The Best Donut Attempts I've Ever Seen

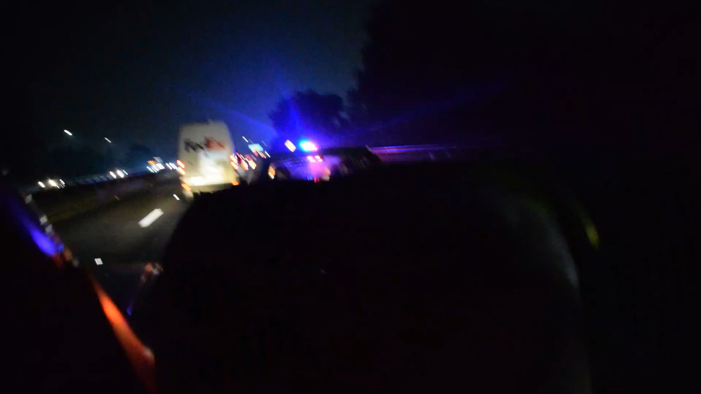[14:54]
What are they doing? Fuck you! Fuck you! Fuck you! I got that on. Bro, as soon as I pulled my fucking camera out, no blinker again.
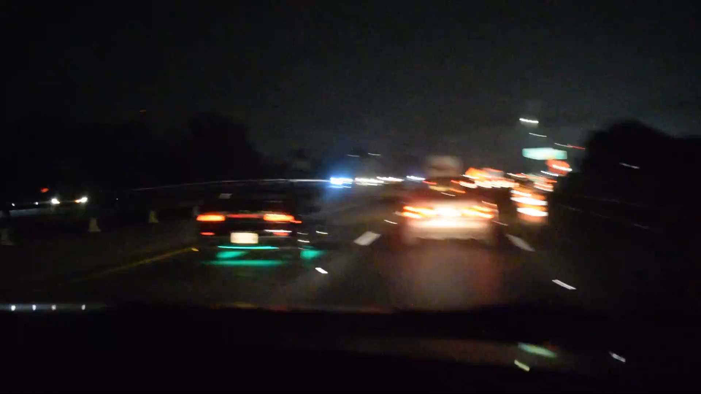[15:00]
Oh my God, you're right.